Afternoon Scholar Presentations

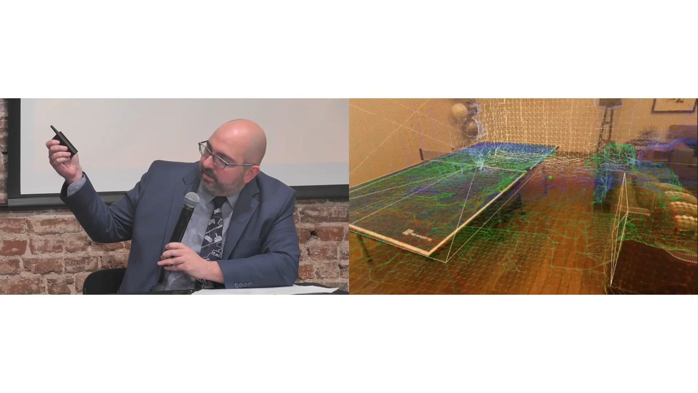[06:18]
This is sort of a rough image of what the Apple Vision Pro sees.
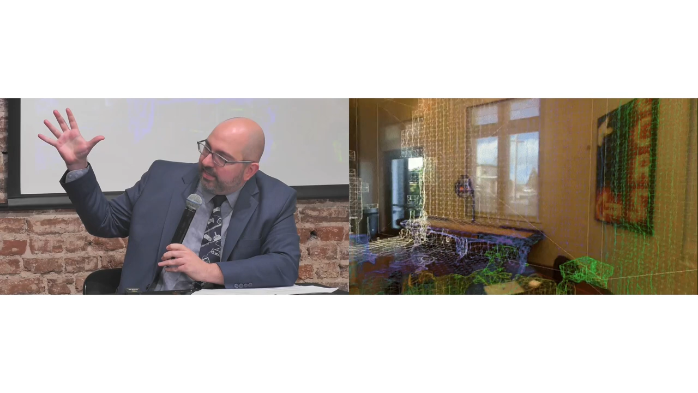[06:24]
And as you can see, it's really what the device is ingesting is all this information.